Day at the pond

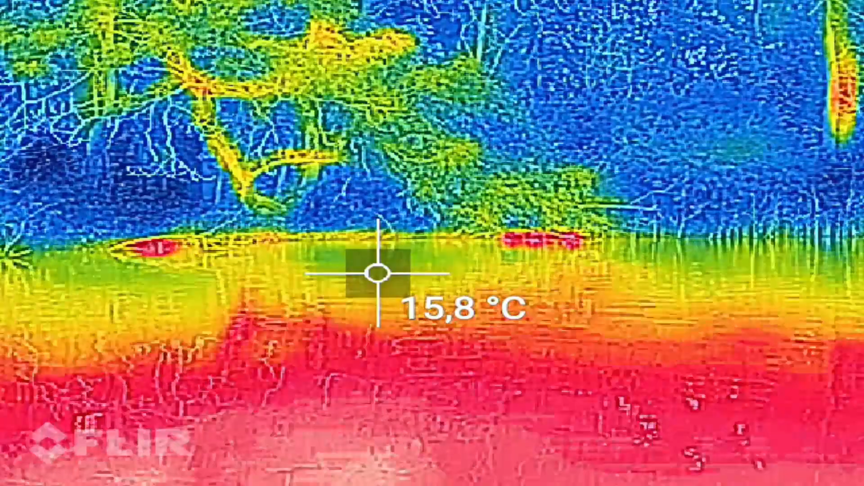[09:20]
On screen: spot 15.8°C
Like little red glowing fire dots across the lake. Pretty awesome.
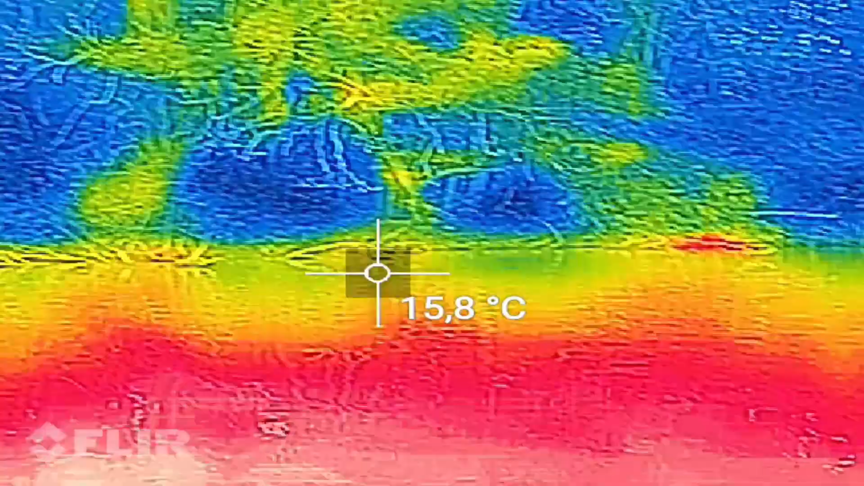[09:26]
On screen: spot 15.8°C
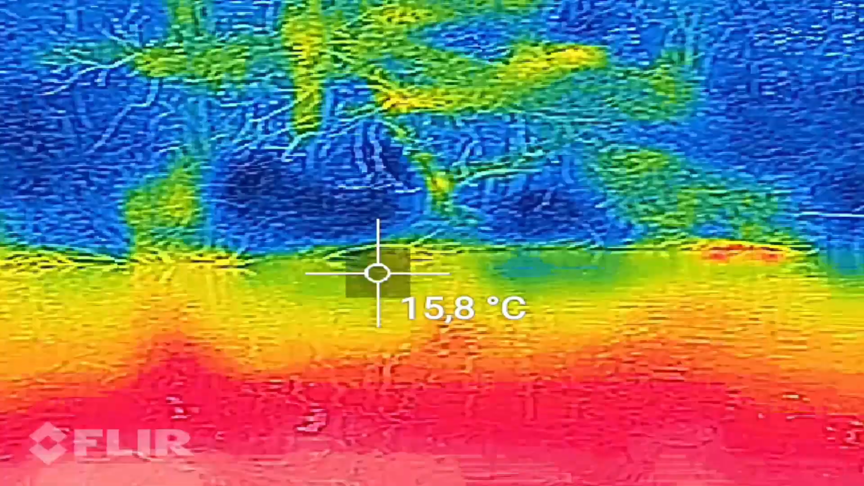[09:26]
On screen: spot 15.8°C
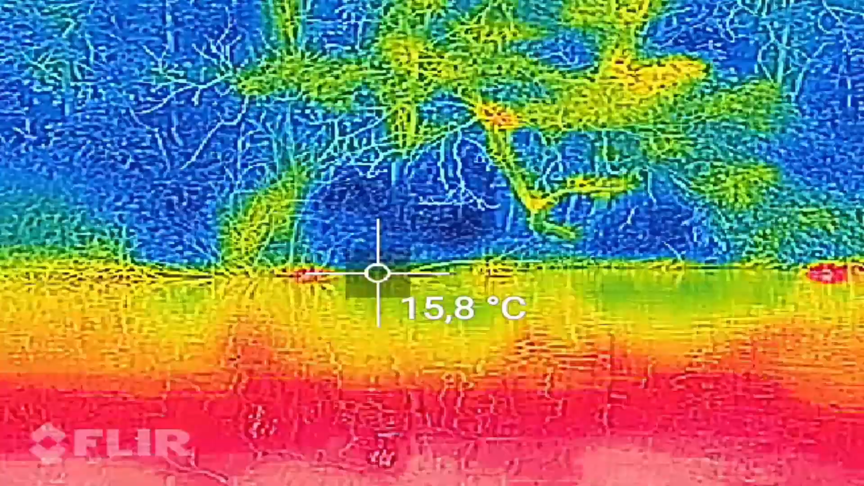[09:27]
On screen: spot 15.8°C
You can see them right there.
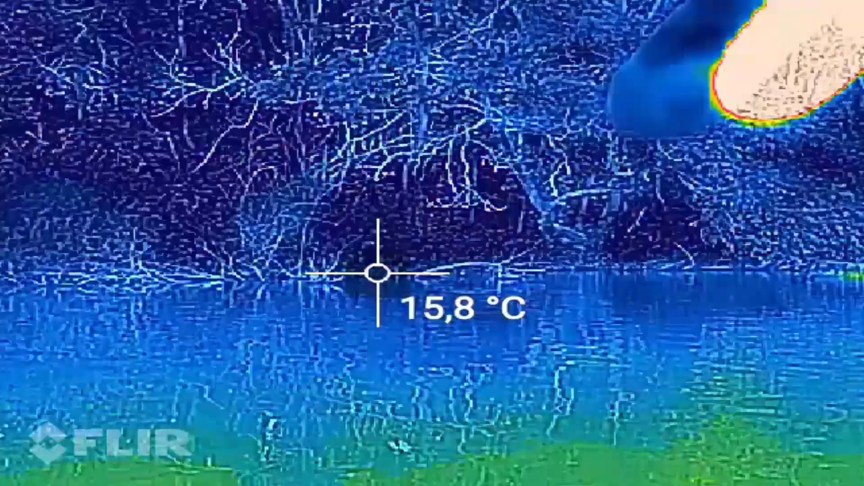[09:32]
On screen: spot 15.8°C
And now my hand is messing up the photo and over here as well.
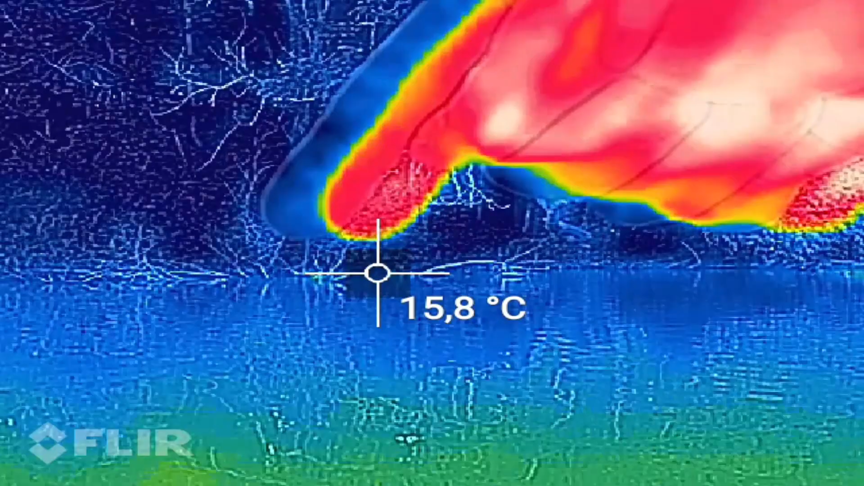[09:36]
On screen: spot 15.8°C
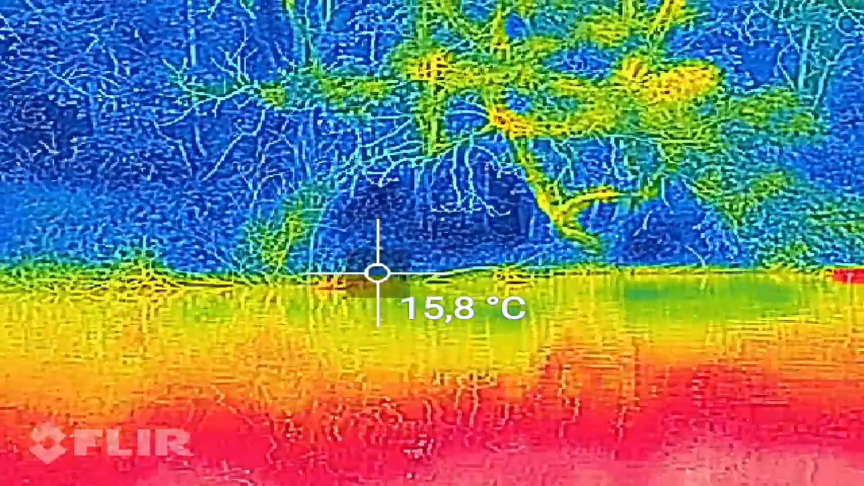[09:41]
On screen: spot 15.8°C
You see the massive blob.
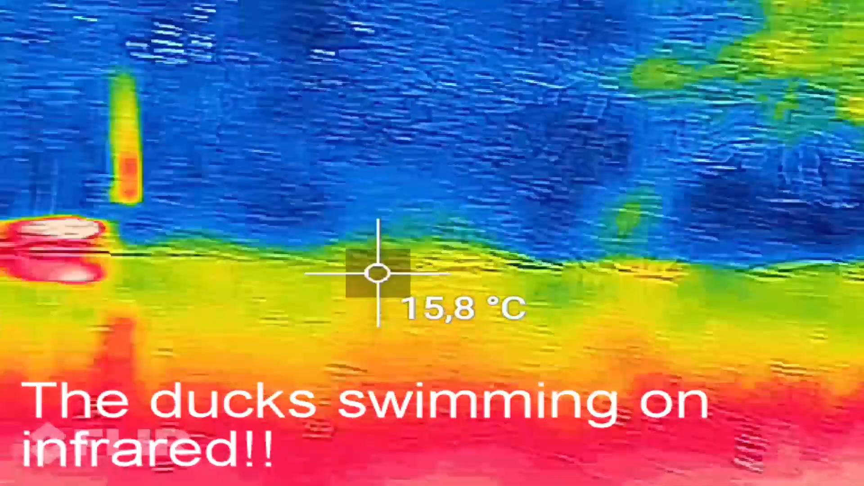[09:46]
On screen: spot 15.8°C
In the center of the photograph is actually a group of ducks as well,
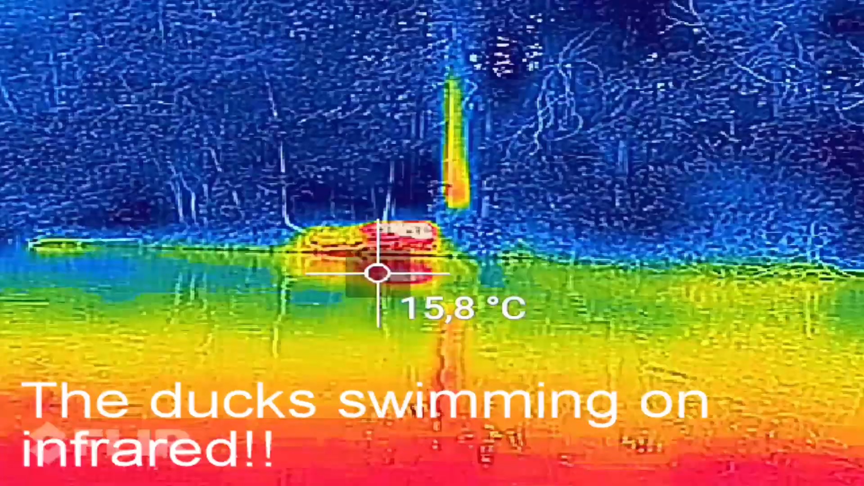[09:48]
On screen: spot 15.8°C
all piled up together. pretty cool to land a fish on this thermal camera or image.